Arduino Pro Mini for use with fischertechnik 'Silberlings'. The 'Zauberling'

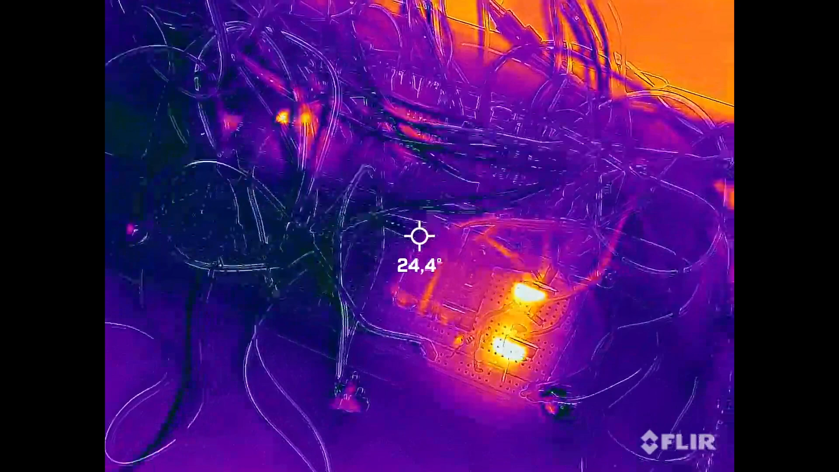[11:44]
That one over there is the main 5V,
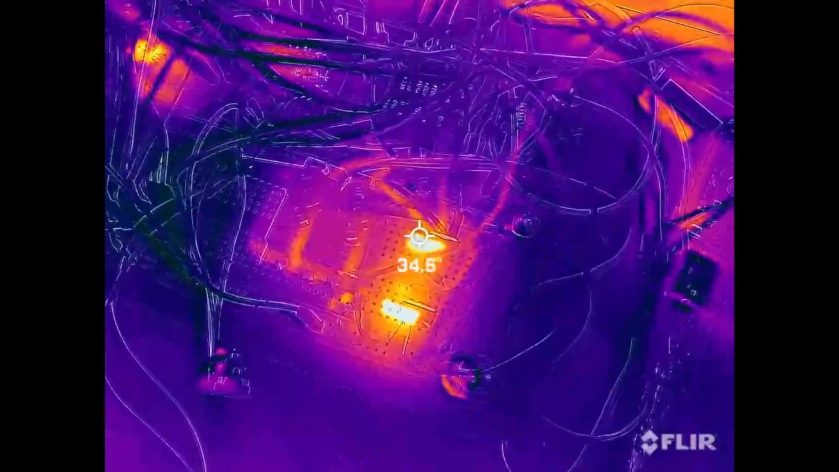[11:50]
going from 9 to 5V, producing around 45 degrees centigrade. Nothing to be worrying about. And, well, this one is getting a little bit hotter.
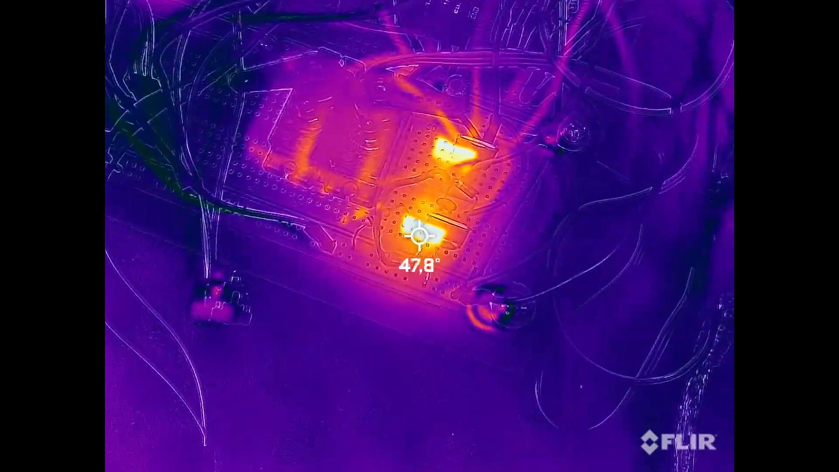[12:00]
This is the servo power controller, getting around 50 degrees centigrade.
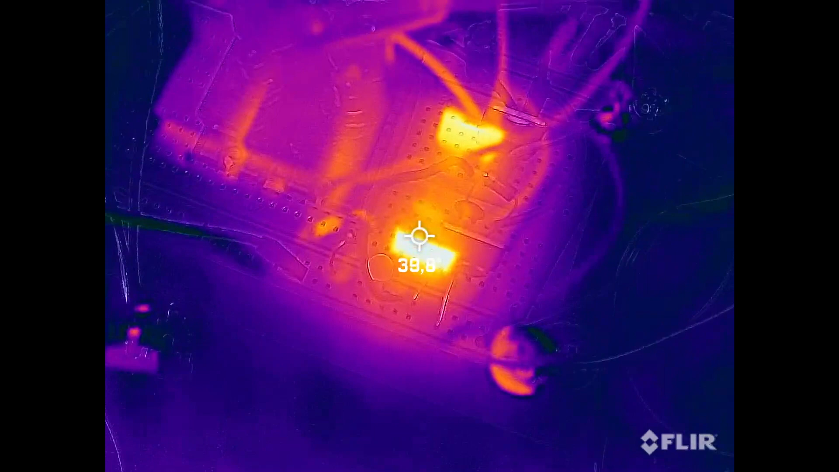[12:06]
Probably need a heatsink for that, to be sure.
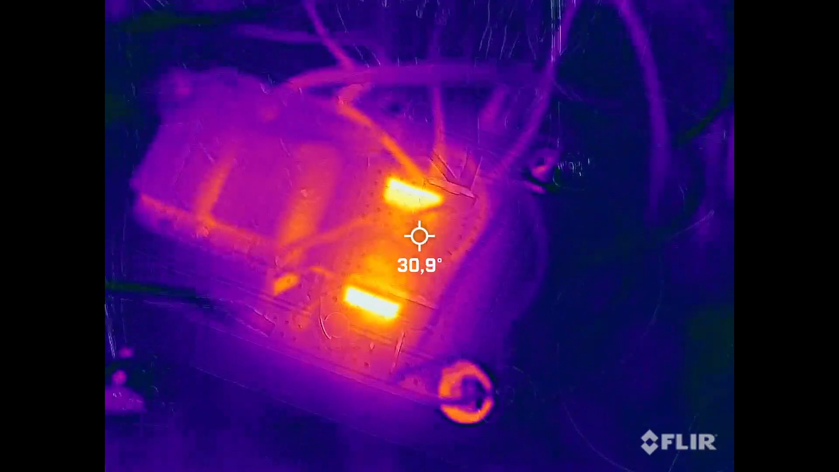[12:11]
But Praxis, I think, within critical limits.
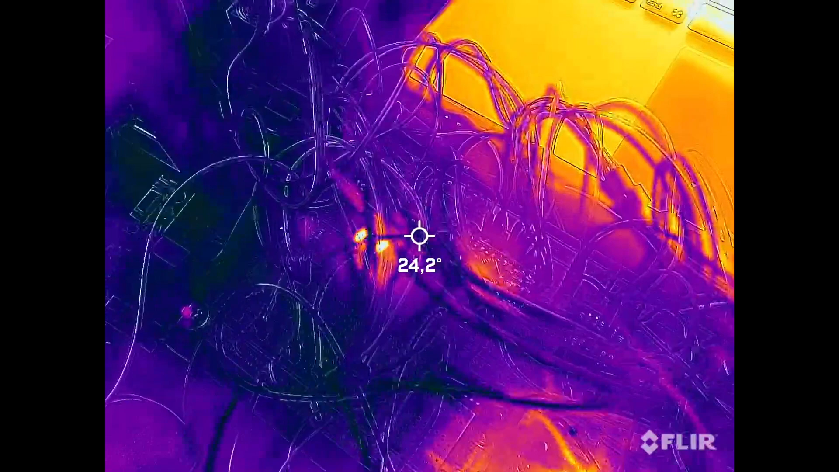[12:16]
Watch this. Seems to be some heat being produced over here in the dip switch resistors.
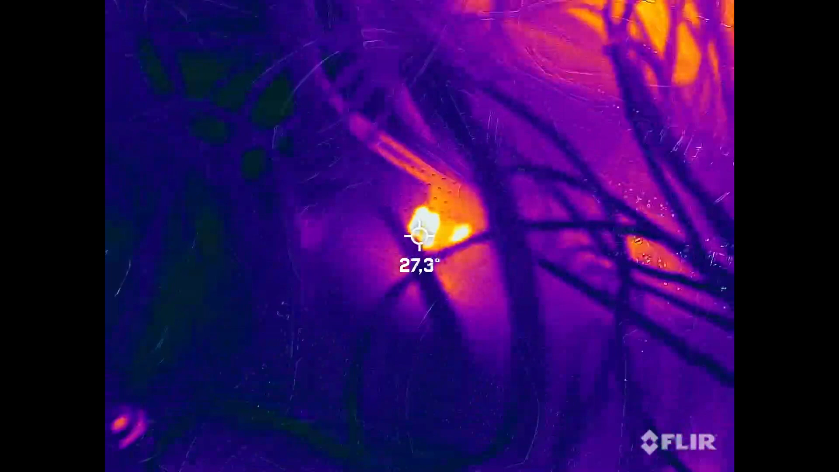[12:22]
Oh, right. Yeah, my mistake.
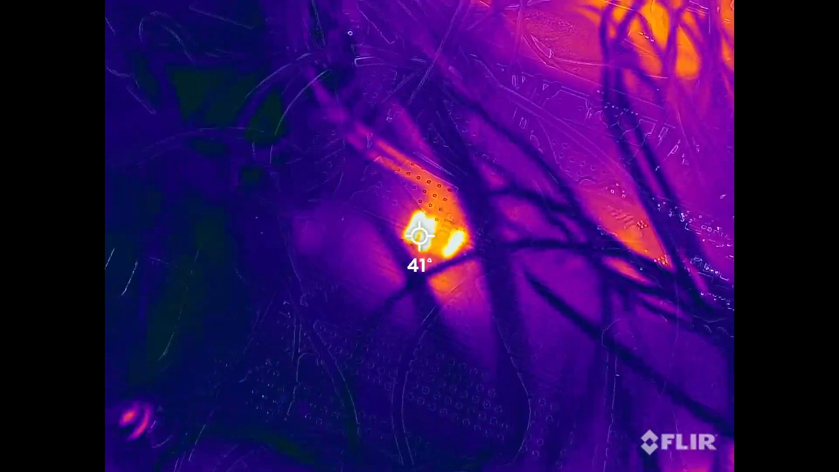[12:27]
It seems that I'm using 220 ohms only, where I need 2200 ohms.
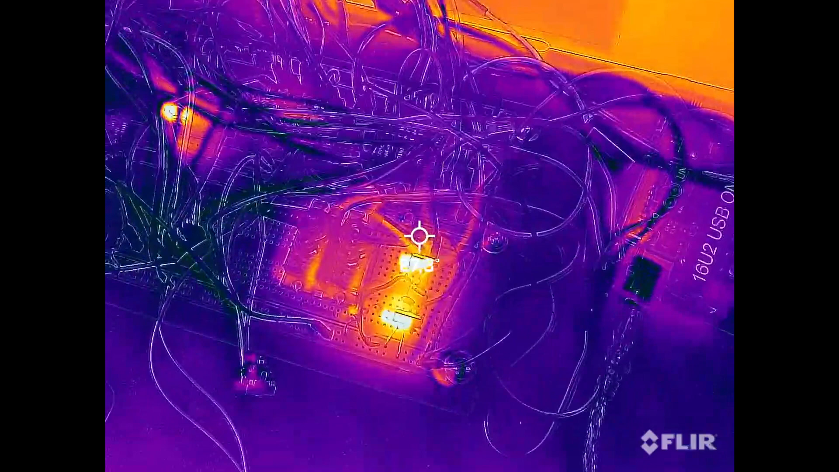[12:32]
I most definitely have to correct that.